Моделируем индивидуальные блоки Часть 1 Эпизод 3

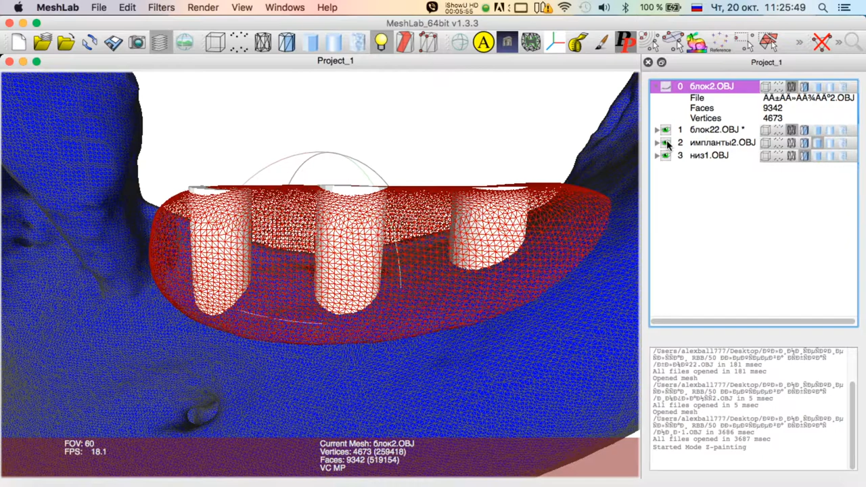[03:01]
ну что ж давайте тогда отдельно померяем изделие по длинному ребру блок получается два с половиной сантиметра